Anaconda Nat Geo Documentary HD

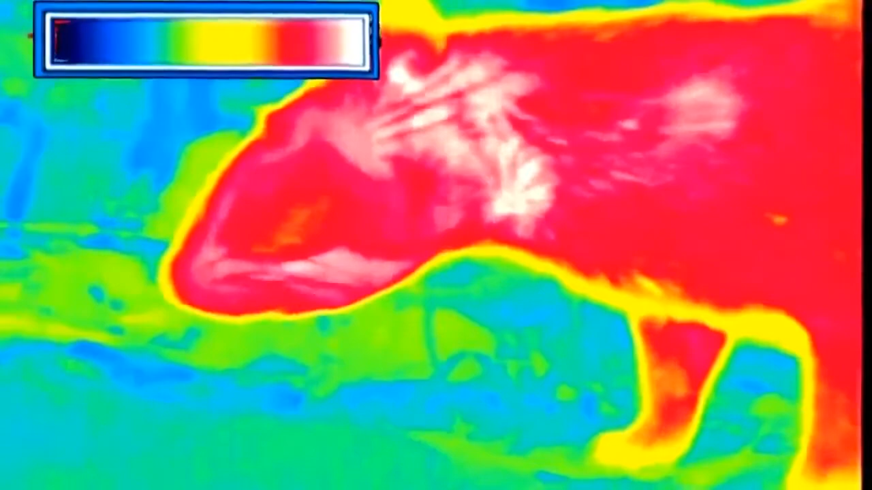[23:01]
Peut-être distingue-t-il le paca comme à travers une caméra infrarouge